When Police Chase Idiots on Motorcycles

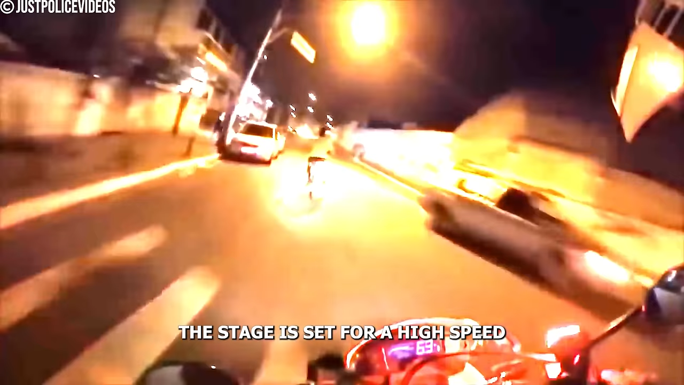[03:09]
The stage is set for a high-speed chase through bustling streets,
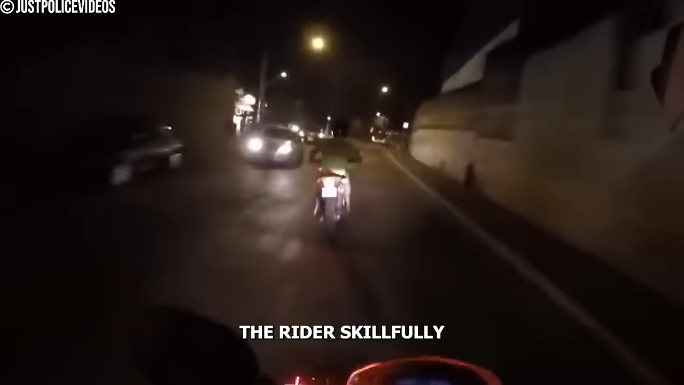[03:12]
the rider skillfully weaving through traffic, displaying no intention of halting.
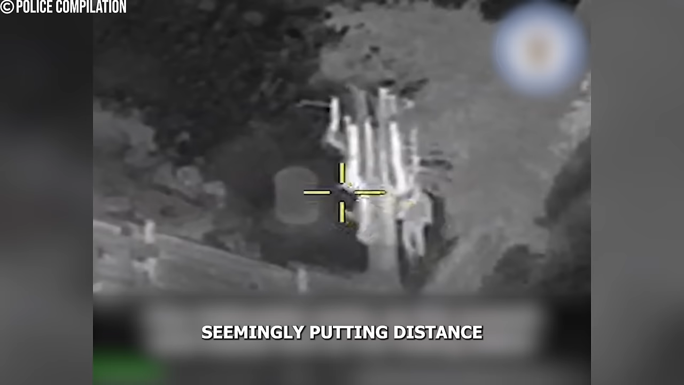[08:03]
On foot, the chase continues as the suspect scales a fence, seemingly putting distance between themselves and the pursuing officers.
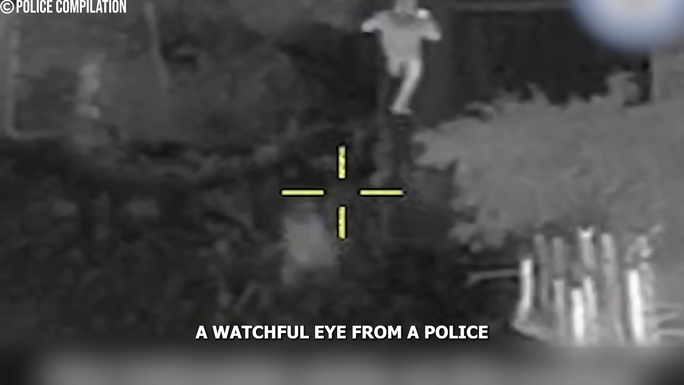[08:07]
A watchful eye from a police helicopter was tracking their every move. A routine day took an unexpected turn on Cavendish Drive.
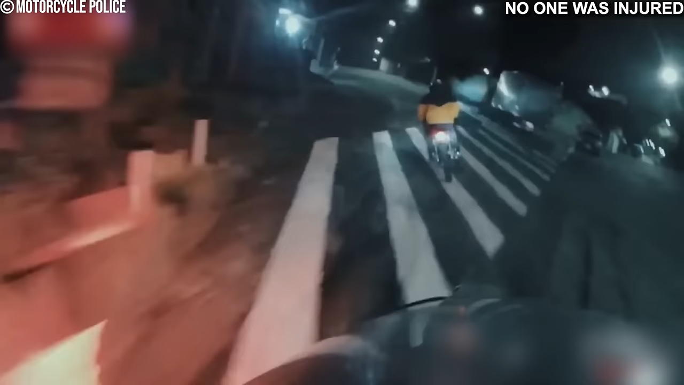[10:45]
Meet our reckless biker, tearing through the city streets at breakneck speed.
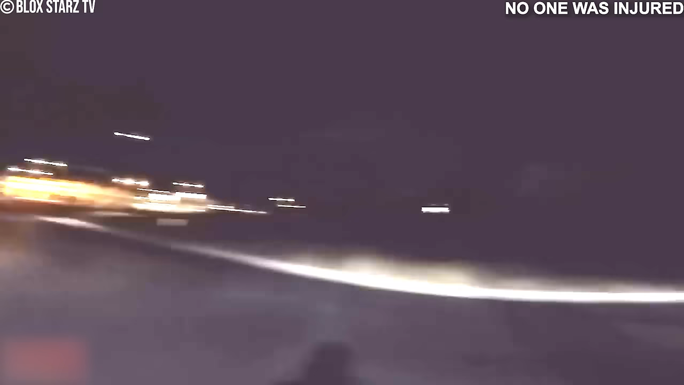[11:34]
What? Oh! Bikers in a high-stakes chase with police face a sudden roadblock as patrol cars strategically block their path.
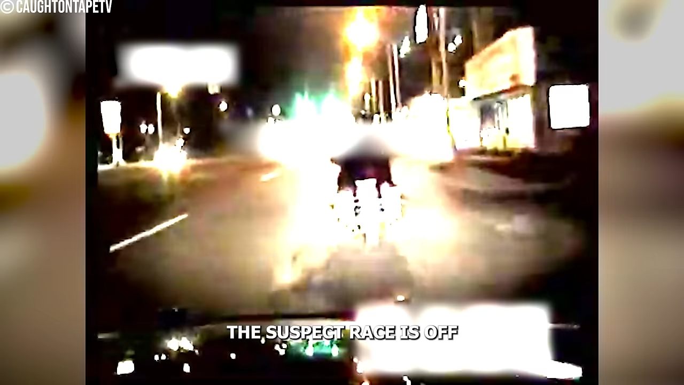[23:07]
The suspect races off on a stolen Harley, triggering a rapid police response and a high-speed pursuit.
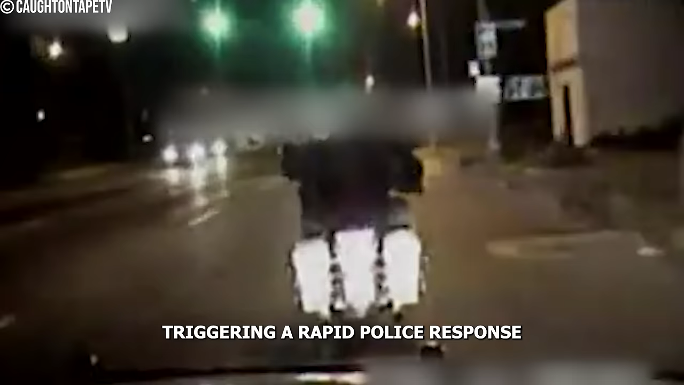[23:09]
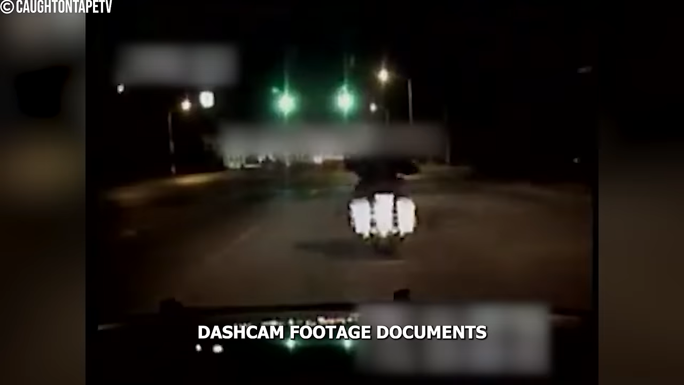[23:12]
Dashcam footage documents the officer's adept maneuvers,
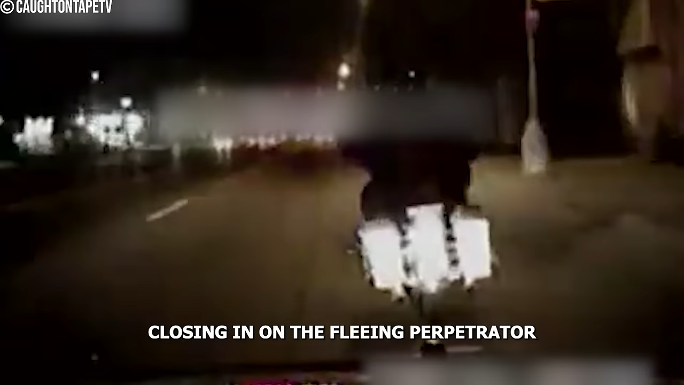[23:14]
closing in on the fleeing perpetrator,